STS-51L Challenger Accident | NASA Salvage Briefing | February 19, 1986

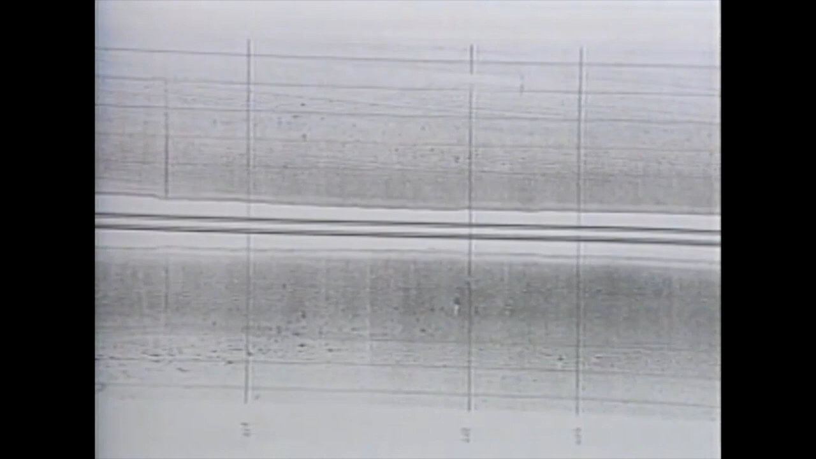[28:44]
If you see something that is a white line underneath the black dot, that's a shadow. And that's how we usually determine the size and height of the object. If the camera could pan left, the end of that cylindrical object fans out in some fashion. What is that? That's just a coincidence and has to do with the electronics.
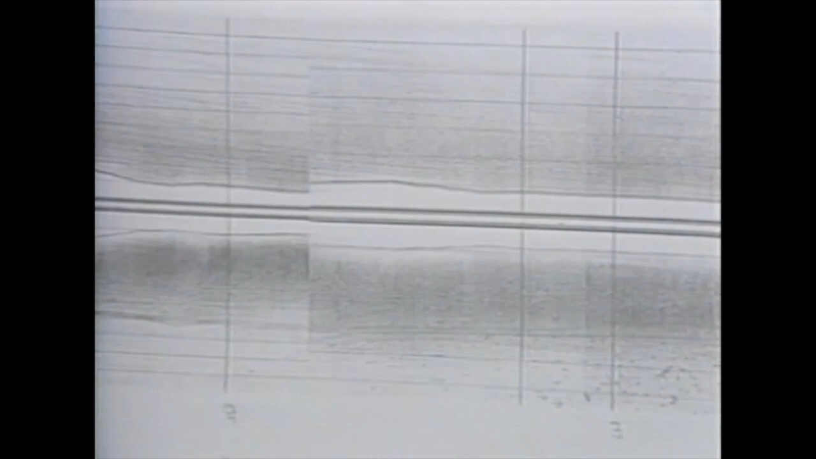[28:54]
Again, the center part is irrelevant and has nothing to do with the sonar trace per se. That image almost looks like a rocket itself. That's right.